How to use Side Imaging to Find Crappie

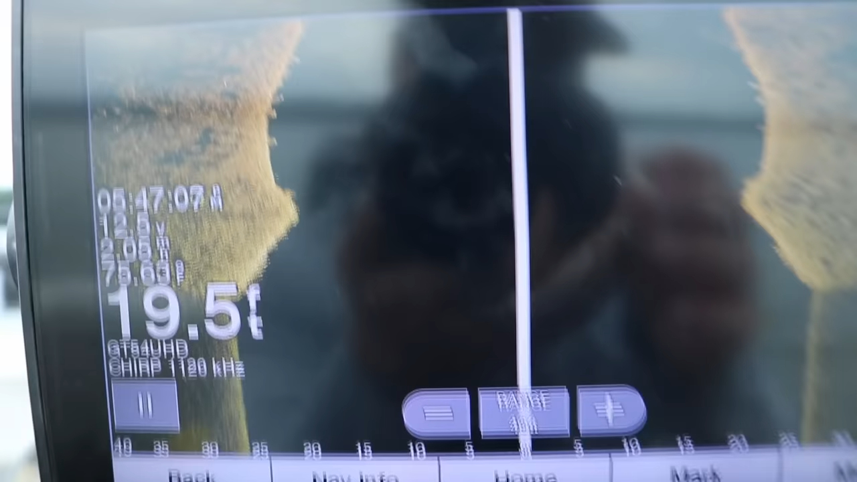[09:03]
On screen: depth 19.5 ft
So it looks like I'm slowly going over top of, let's just bring that back down a bit. There's some brush piles right here.
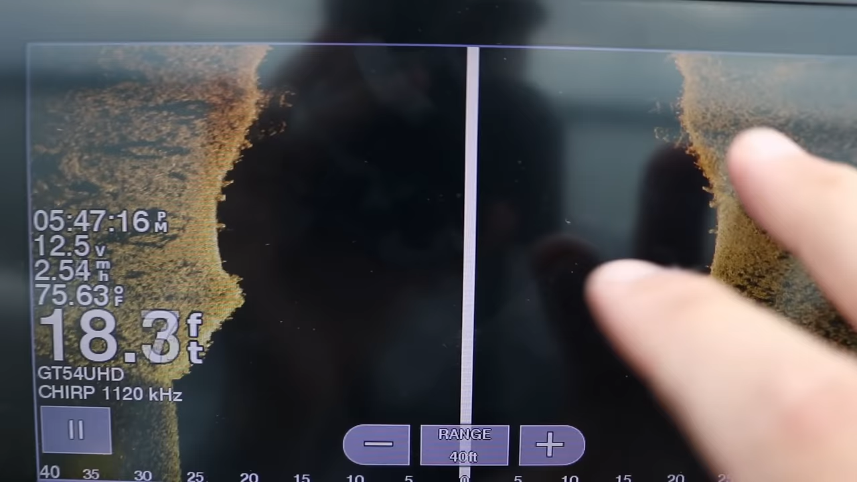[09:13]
On screen: depth 18.3 ft, water 75.63°F
And I'm gonna go, once I see something that I like on my side imaging, like right here, there's some fish. I'll screenshot that for you.
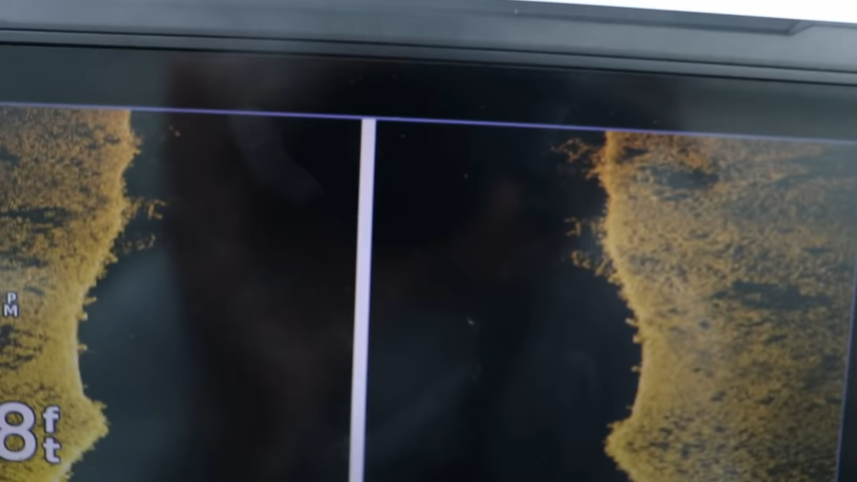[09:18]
Once I see something I like on my side imaging, there's a couple things you can do.
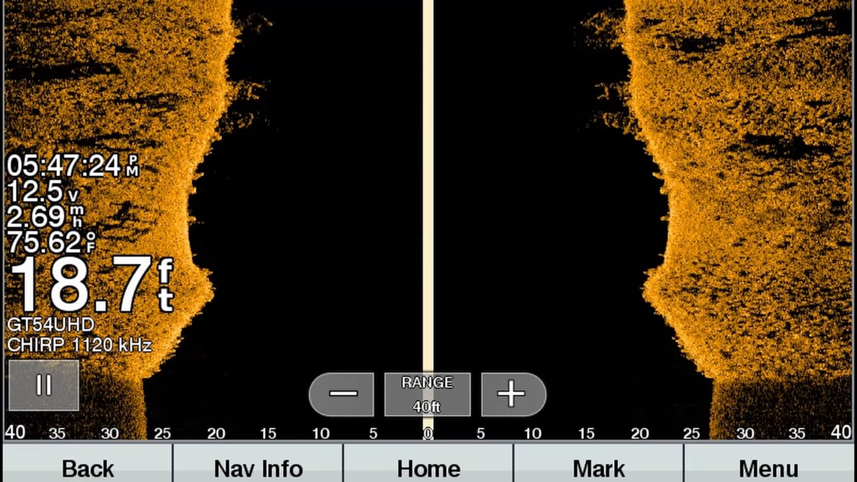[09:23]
On screen: depth 18.7 ft, water 75.62°F, speed 2.69 mph
You can throw down a waypoint, or you can just slam it in reverse and go back over it
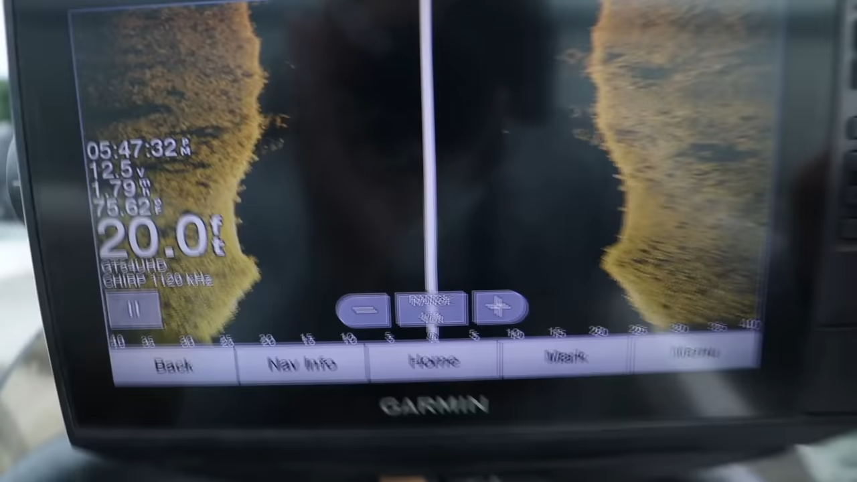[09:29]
On screen: depth 20.0 ft
with either your 2D or your down imaging.
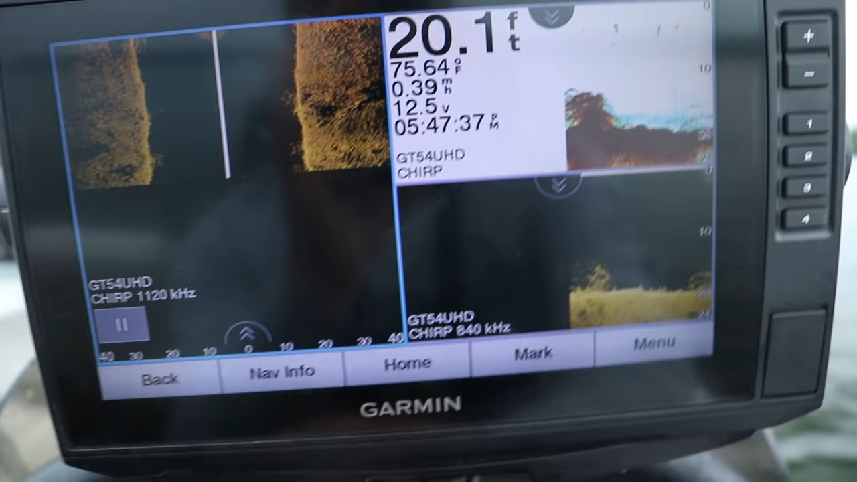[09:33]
On screen: depth 20.1 ft, water 75.64°F, speed 0.39 mph
And once I go back right over the top of it, which means it's gonna show up right here, I'm gonna throw a buoy out right on top of it. So once it starts showing up and I get right over the top of it again, I'm just gonna throw that buoy out. And then we'll hop on a trolling motor and start vertically jigging or casting towards it.
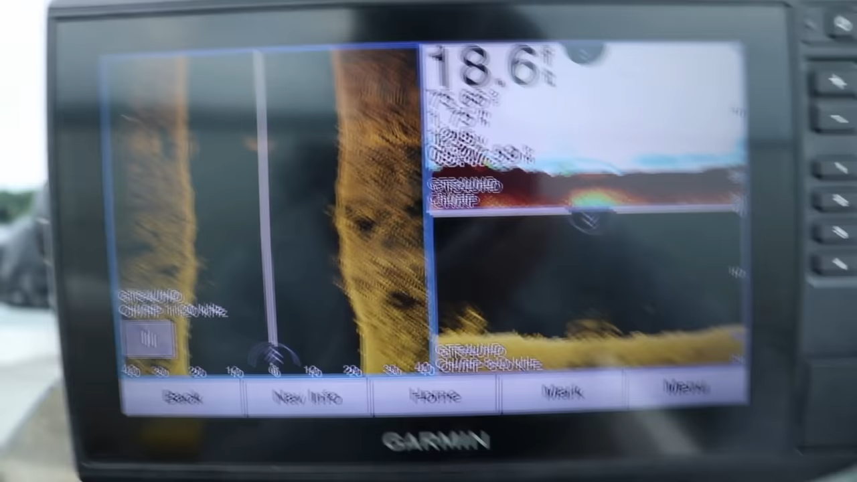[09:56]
Oh, there it is right there. There's the brush pile.
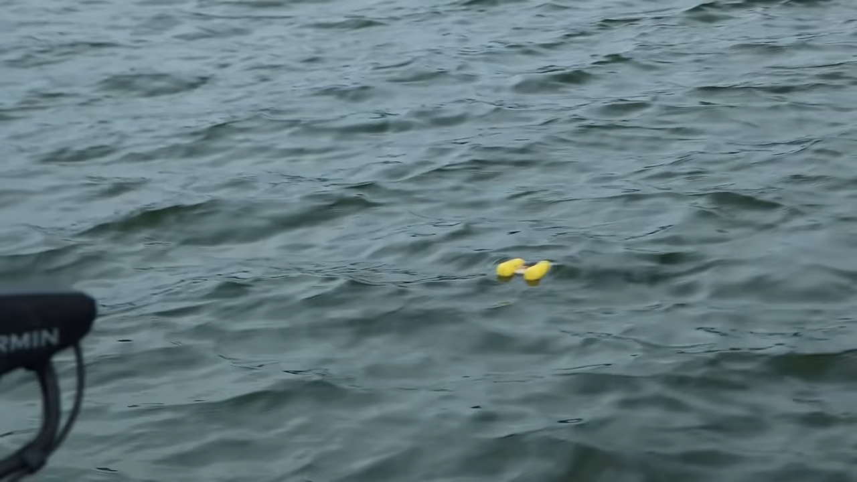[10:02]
I'm gonna throw the buoy out, and there's some fish on top of it.
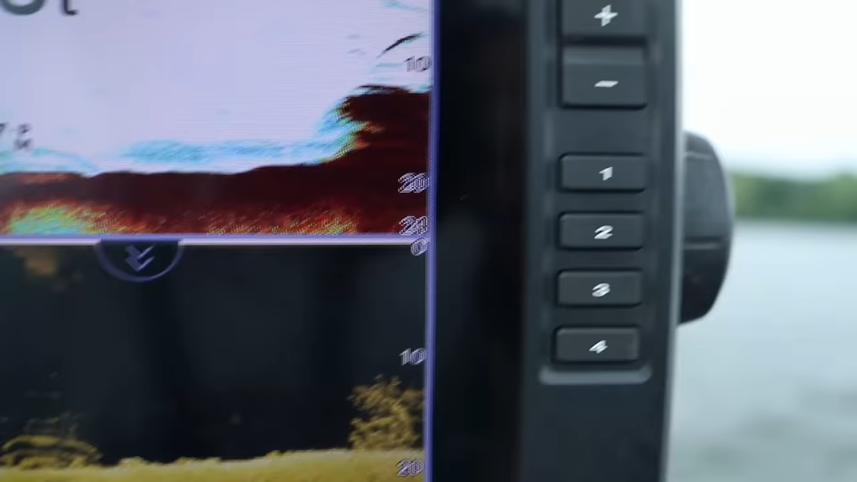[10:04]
Yep, there we go, right there. Bam.
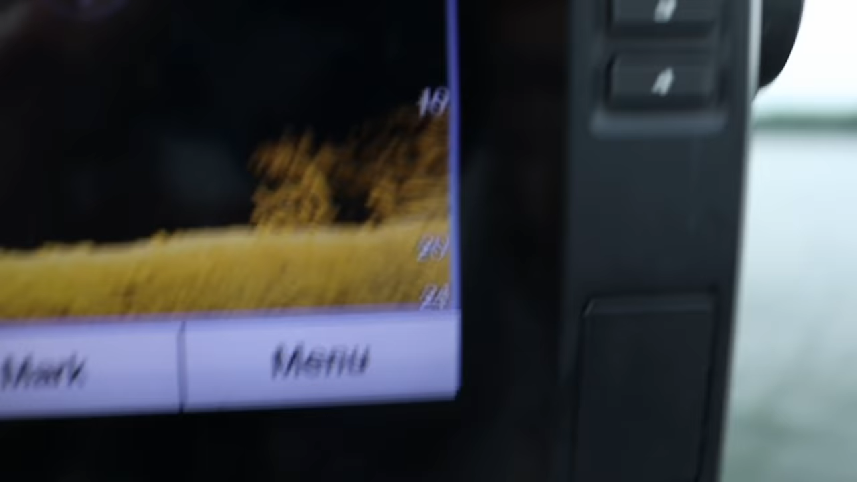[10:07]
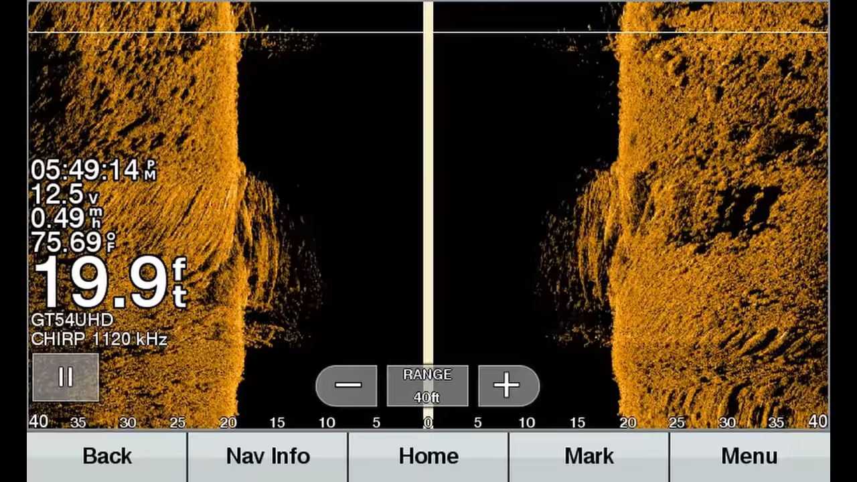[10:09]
On screen: depth 19.9 ft, water 75.69°F
That's a good screenshot there. There's a ton of fish.
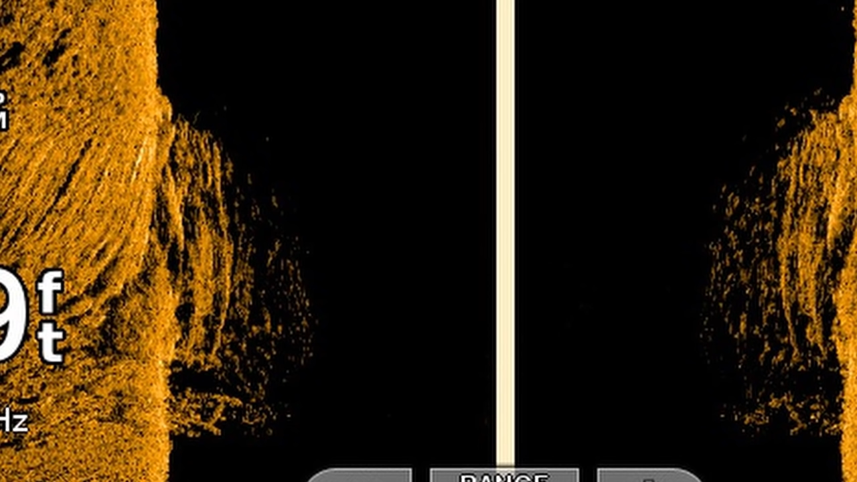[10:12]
Now, if you notice, those fish are kind of elongated. That's because we're not moving very fast. Same thing with the 2D sonar and the down imaging.